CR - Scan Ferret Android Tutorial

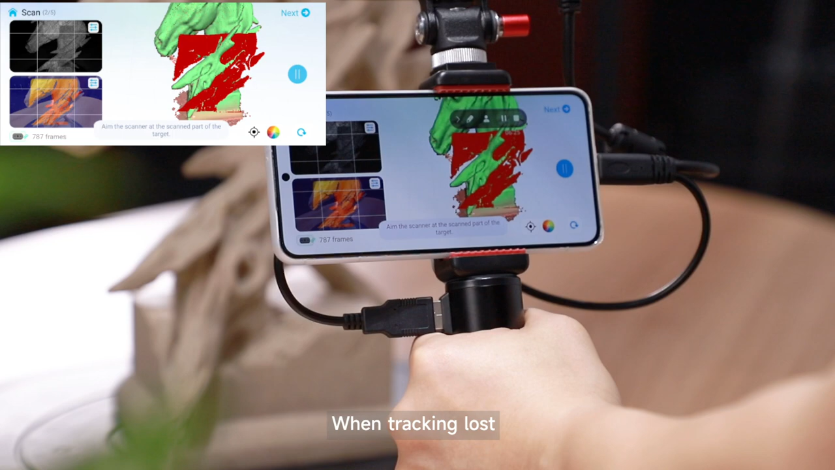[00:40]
When tracking lost, return the scanner to the previous position and stay for 2 seconds until tracking recover. You should take more time to scan for sparse parts shown in the preview windows.